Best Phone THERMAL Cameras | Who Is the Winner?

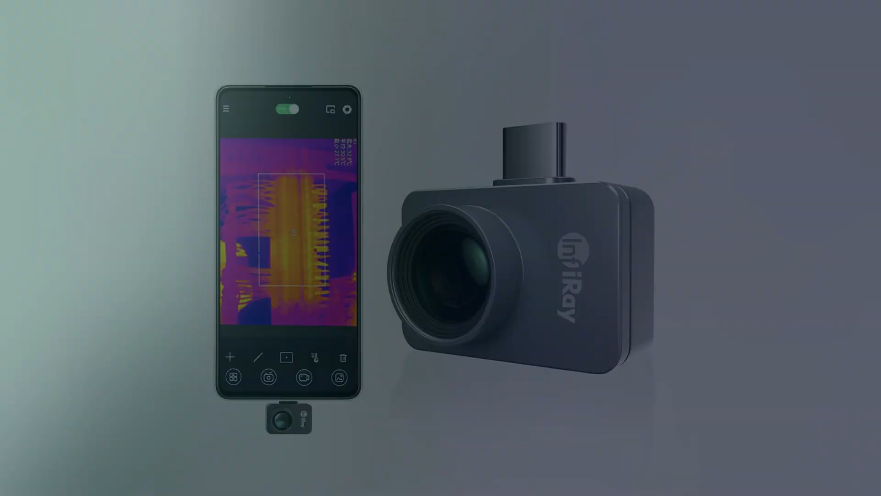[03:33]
it's a reliable and versatile infrared imaging solution for various industries. Product number four. Tolltop 24x32 infrared thermal imaging camera is
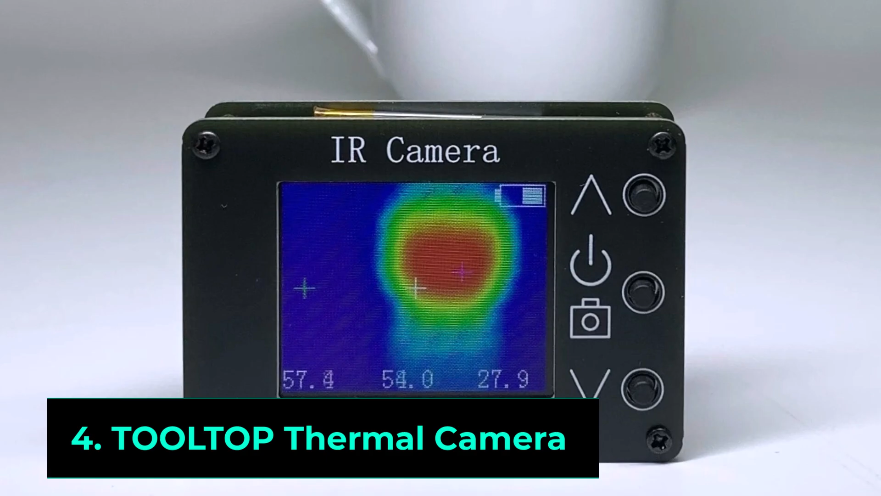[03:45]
a compact and reliable thermal imager designed for basic temperature detection.